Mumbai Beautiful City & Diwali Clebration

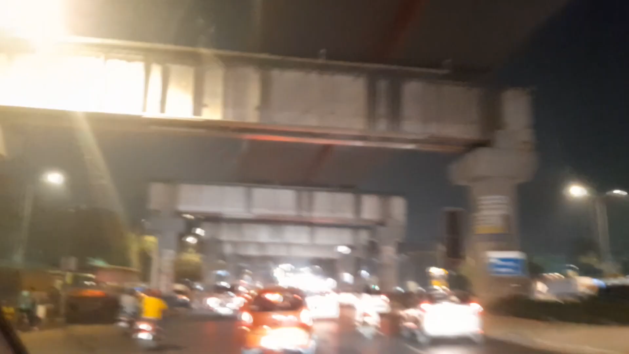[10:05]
और बंबई की याता याद के लिए अब कितने ही नए पुल बन गे हैं
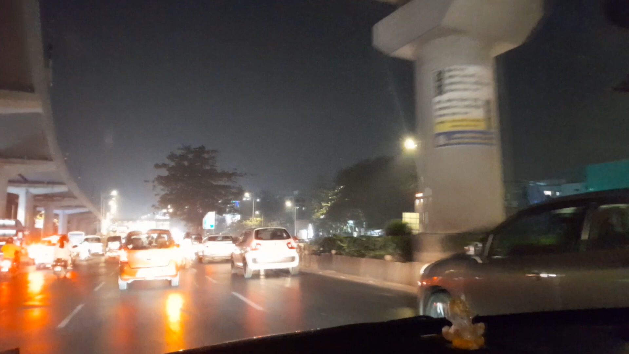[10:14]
जिनकी बज़ा से ना ही अब इन सब सडकों पर कोई सिगनल होता है और ना ही अब कभी कहीं भी ट्रैफिक जाम होता है